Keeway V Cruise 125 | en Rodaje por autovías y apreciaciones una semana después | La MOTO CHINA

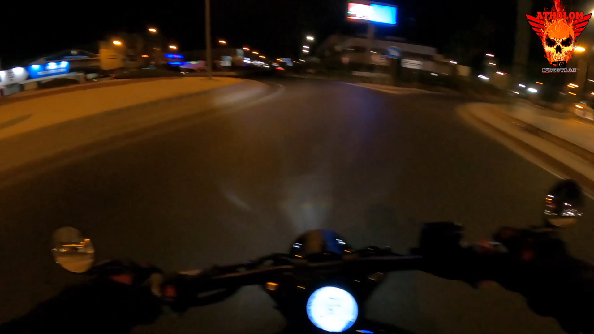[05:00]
Bueno, por lo pronto parece alumbrar bien. Un haz de luz simpático. Como el taxi este, me cago una puta. No vea. Se tiró desde lo más profundo ahí. Al ir más abajo me encandilan un poco los dos coches. Con esas putas luces de ahora. No sé lo que tengo atrás, coño. ¿Que viene una luz larga o qué coño?